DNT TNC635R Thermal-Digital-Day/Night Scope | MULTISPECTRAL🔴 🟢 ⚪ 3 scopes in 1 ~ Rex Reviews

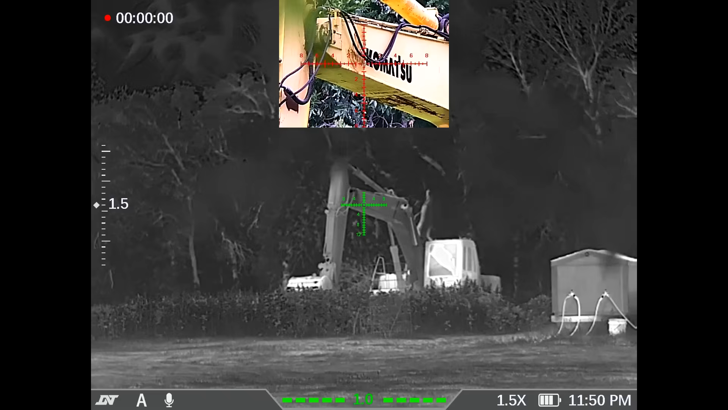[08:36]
which means I can run the digital site at the same time as the thermal and get the best of both worlds in real time.
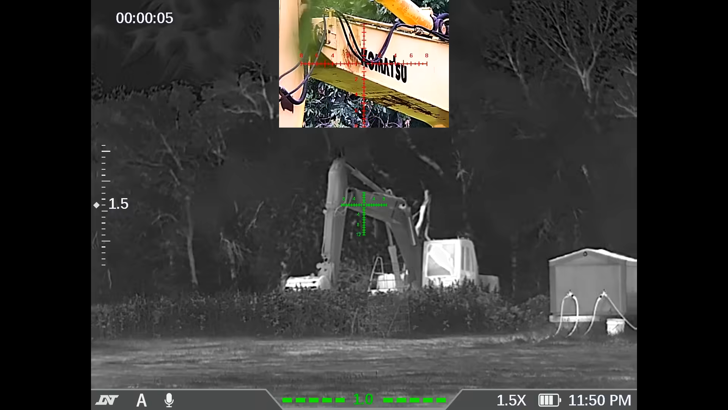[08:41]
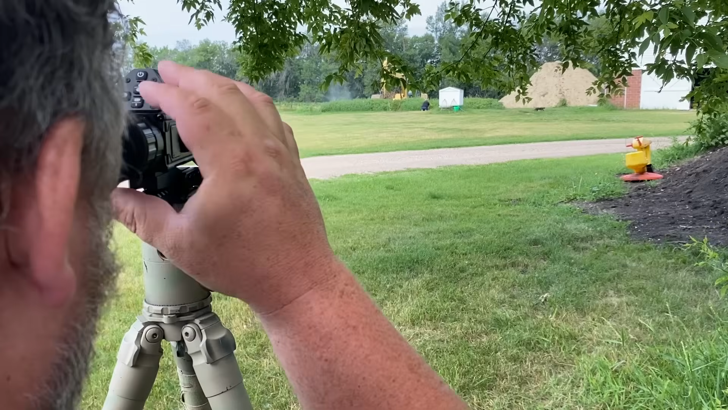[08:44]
Now, when are you going to engage water sprinklers?
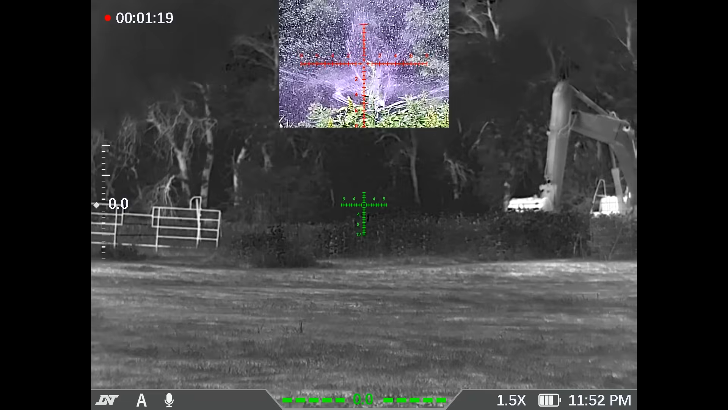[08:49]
I don't think ever, but it's just giving you a dynamic idea of the kind of things that you're going to, you know, different things are going to have different visibility in different modes. We have a kitty cat over by the barn.
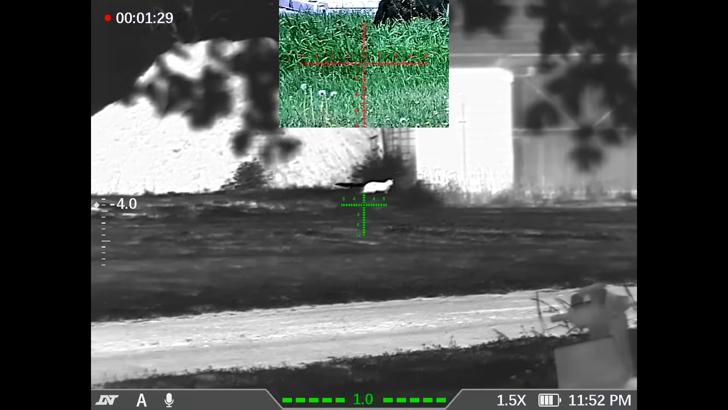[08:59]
Take a look at him. Now, on thermal, I would only be able to know that is a cat of some kind.
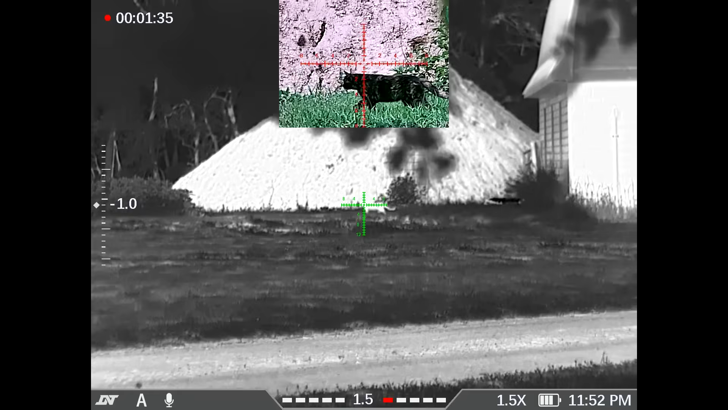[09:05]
On the digital mode, I can identify which one that is.
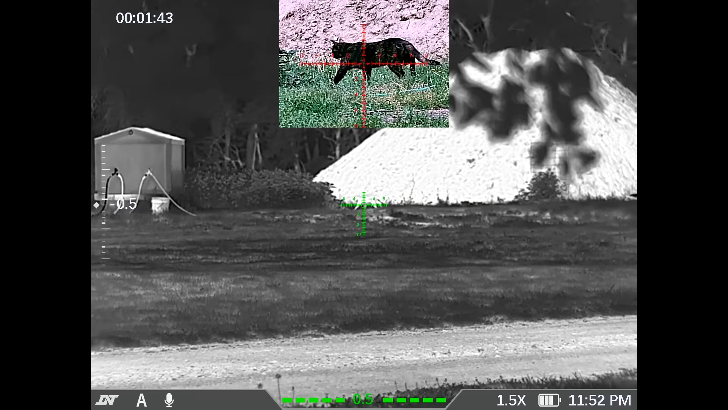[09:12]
That is Nova, the kitty with the name Nova. That's Mama Kitty. So I can tell because I can see full color. I can actually identify my target
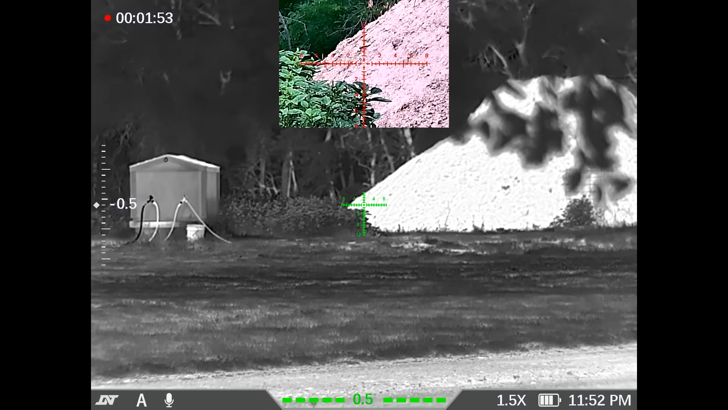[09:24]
on the digital mode and find the target on thermal mode.
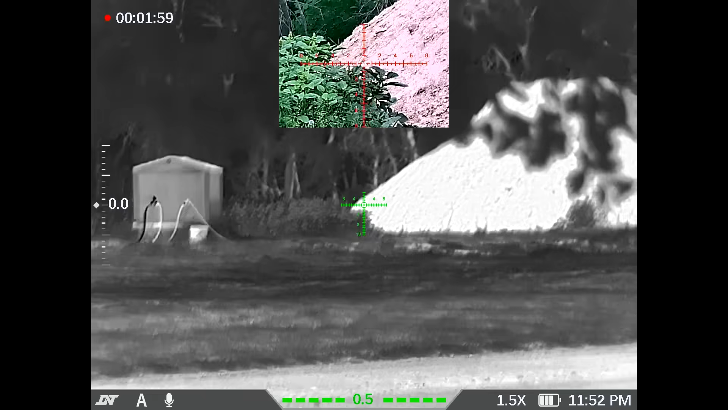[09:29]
So there's Mr.
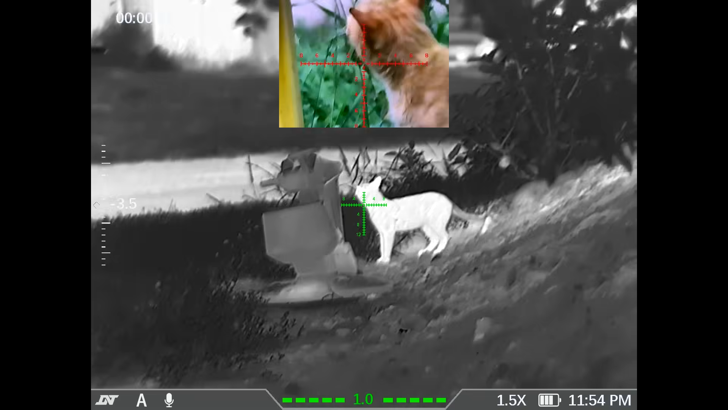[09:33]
Garfield getting his daily vegetables. Yeah, he looks like a pretty happy one. See? And with full color, I can actually see what this is.
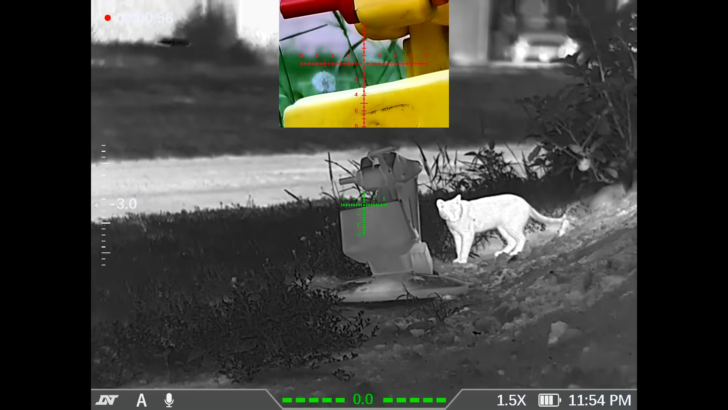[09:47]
With thermal, I might be confused as to what I'm looking at.
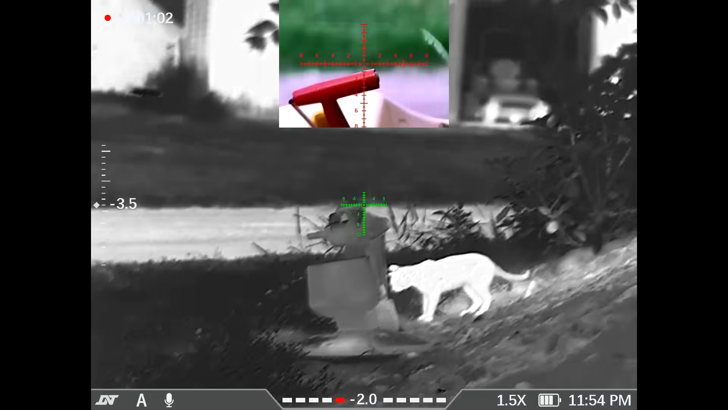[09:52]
But in color, it gives me a lot more information that is a toy crane.
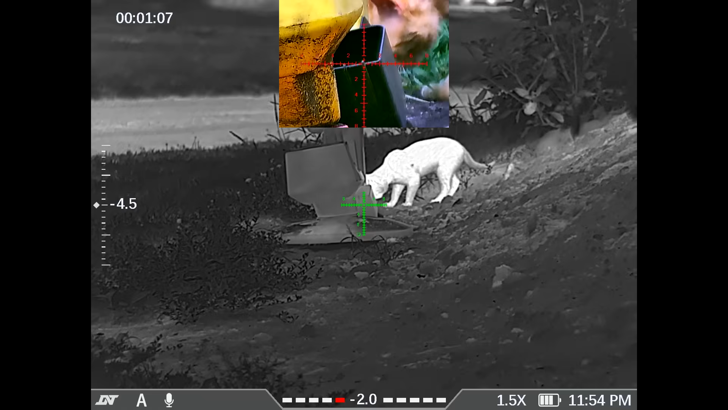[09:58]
And I would not maybe be able to discern that just at a glance if I only had thermal, right?
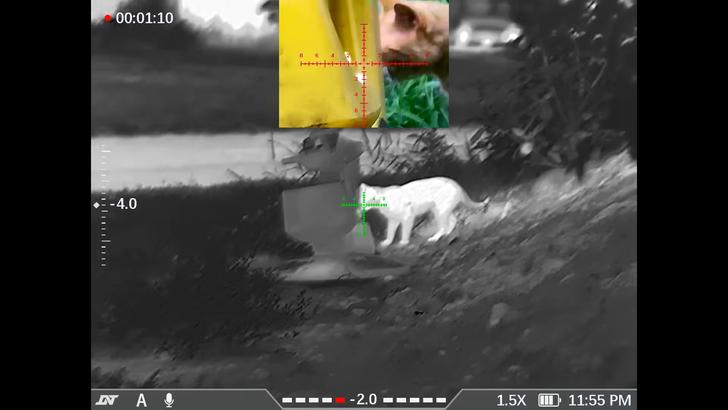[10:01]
So for identifying objects, specific individual animals or individual animate entities,
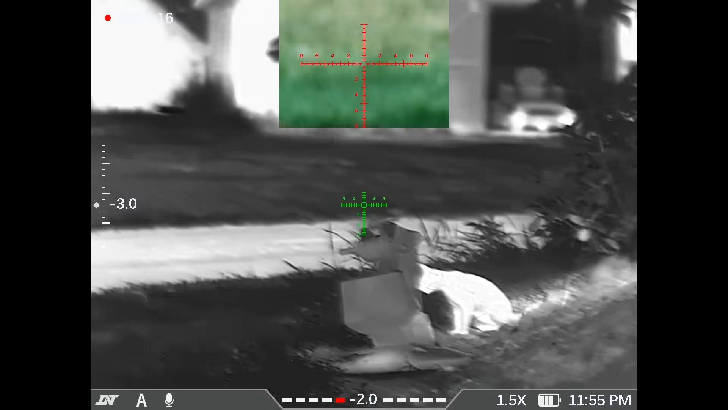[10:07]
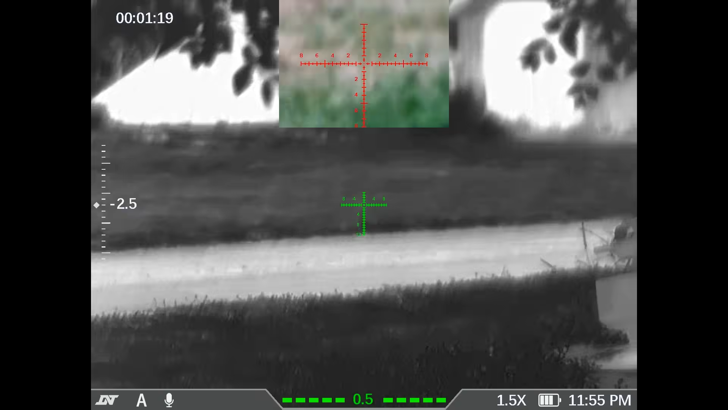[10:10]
I think it's wise to have the picture-in-picture. Very cool. So that's how I engage that deal.
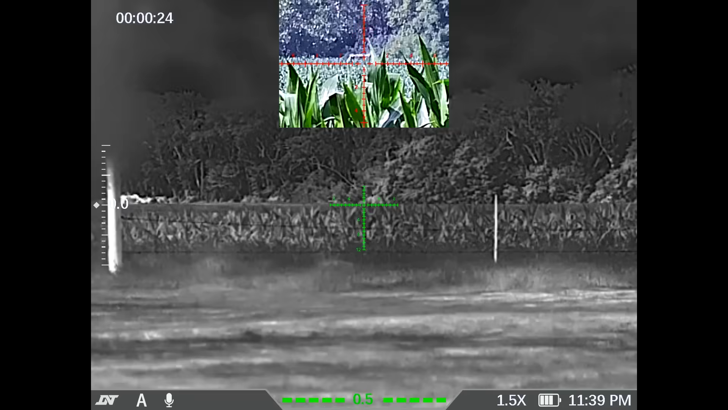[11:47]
you can see a pretty clear view of the top bar there. So we're on 1.5 power on the thermal, and the blur to the left is this tree that's right in front of us. And I'm shooting through leaves and branches and corn. So I'm going to turn up the magnification. See if you guys can see that we got some mirage out there.
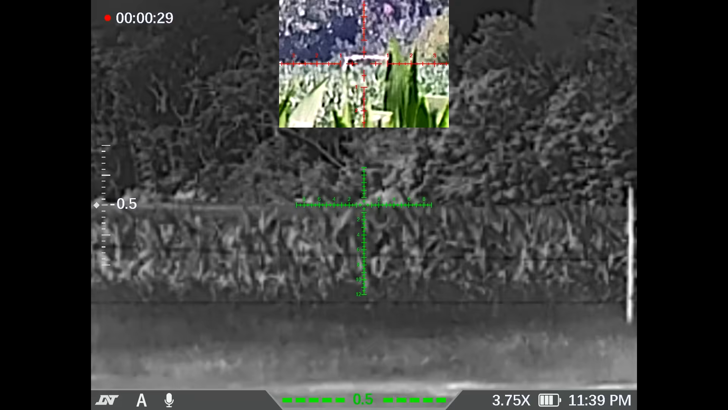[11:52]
So you can see that top bar, okay?
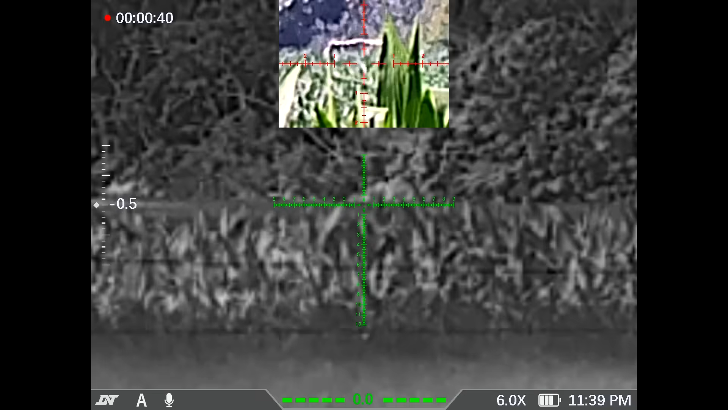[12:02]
So I know where the target is. If I get the right angle, I should be able to get above the corn and come back down into the target. I think it would work almost fine,
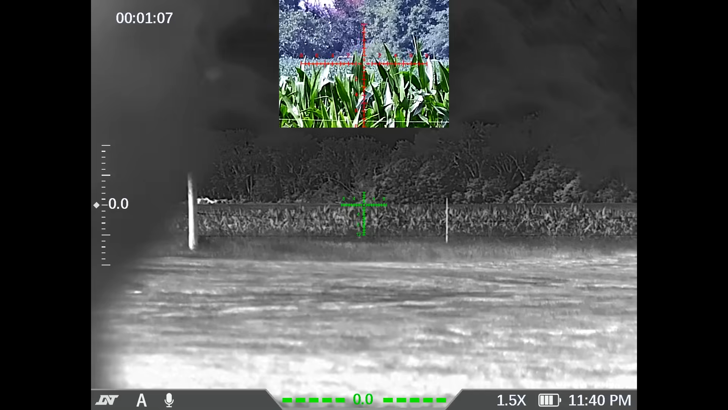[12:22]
although that terminal leg might, when you get right down into it, clip some of the leaves in. It could throw us off a little bit.
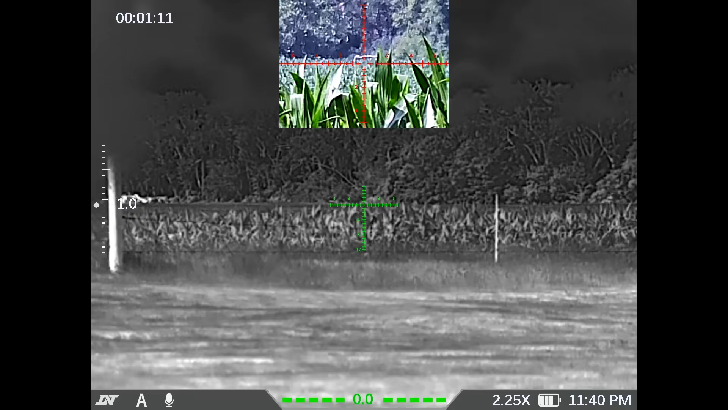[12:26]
But not as much as you might think with the larger caliber.
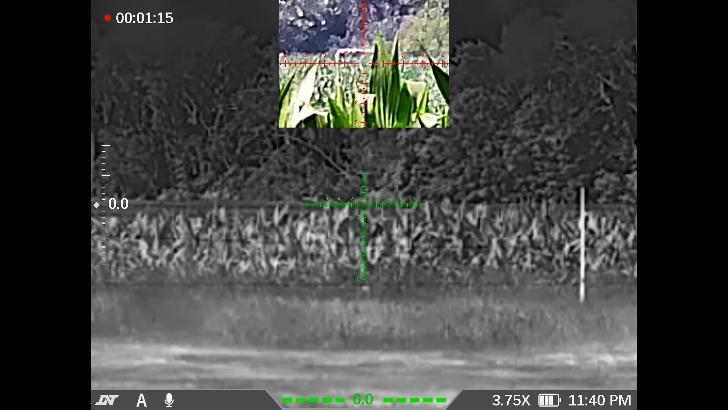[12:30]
So there she is right there. I'm going to see if I can get a longer distance reading. I'm going to bring this a little bit over this way.
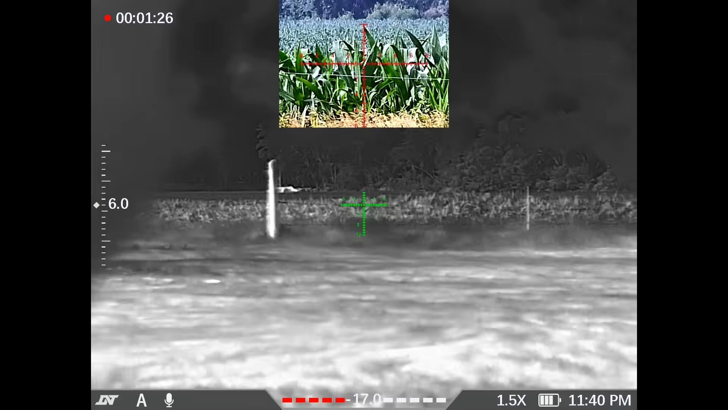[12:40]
Okay, we're going to look out here in the field a little more.
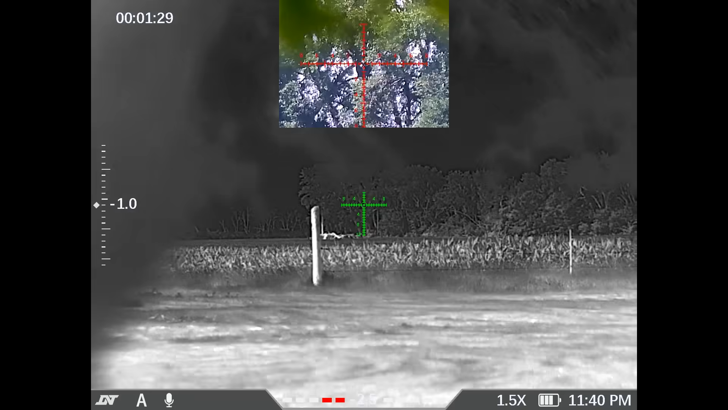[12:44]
So there's the post up close. You see that digitally?
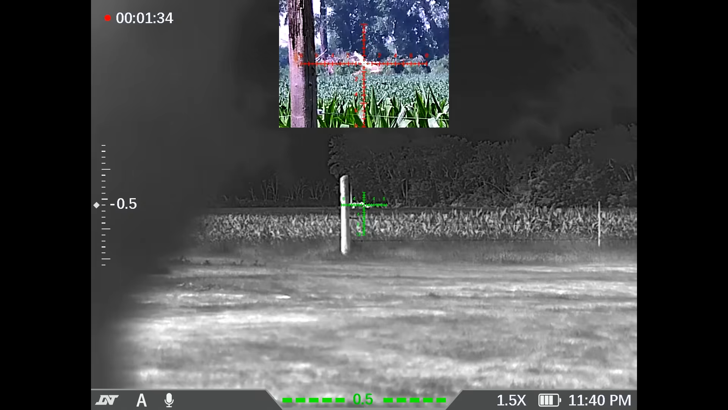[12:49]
We have a pile of logs right there. I'm going to zero in on that.
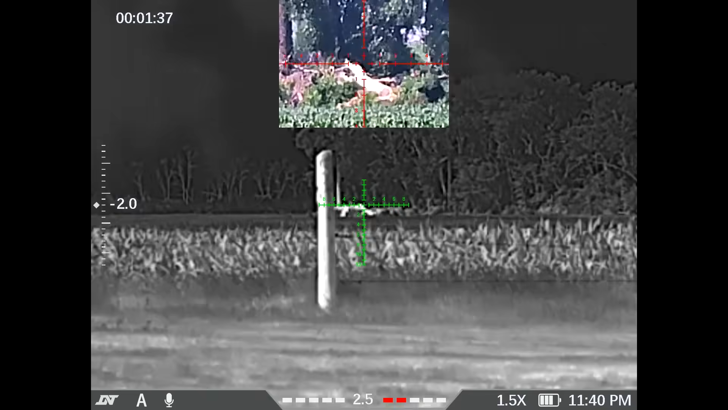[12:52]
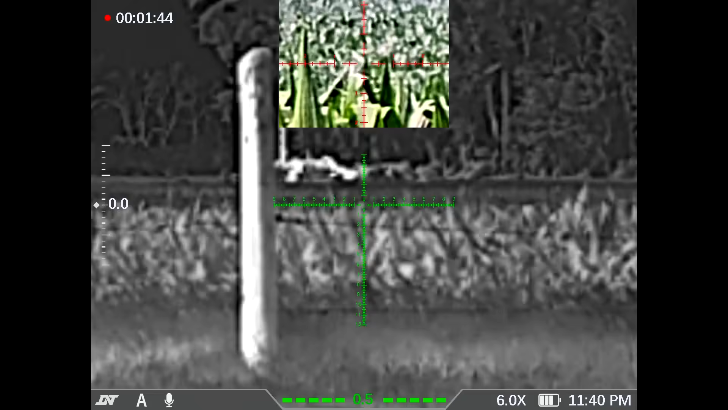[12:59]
So while you're seeing it looking like all staticky, that's the mirage.
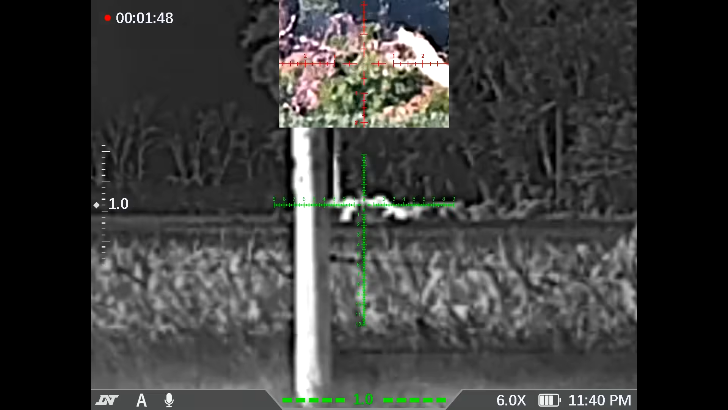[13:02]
Because it is hot and humid out there.
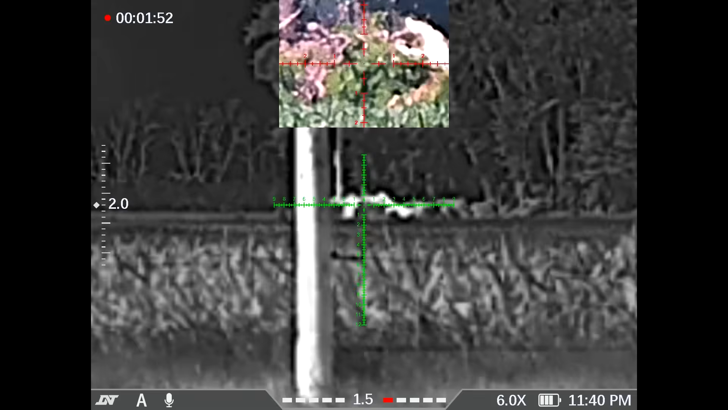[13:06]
So I am going to attempt to get a laser reading. So our laser is now on. 810 meters.
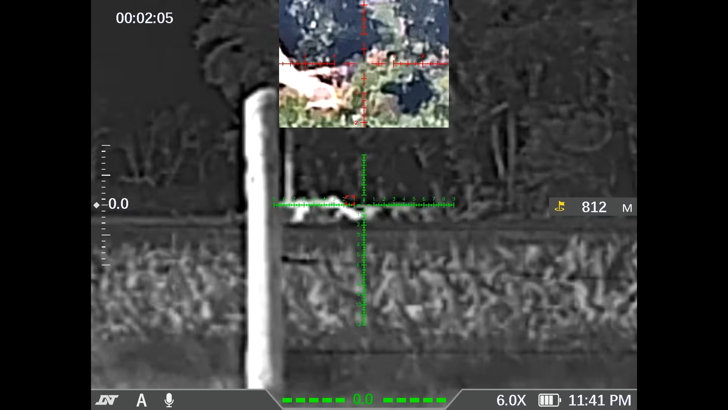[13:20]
Now if I go past that, I'm picking up some other stuff.
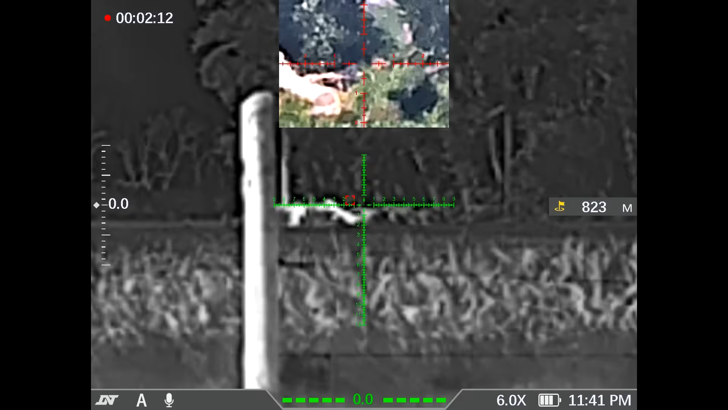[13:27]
810 meters. I'm going to hit the button again and lock it.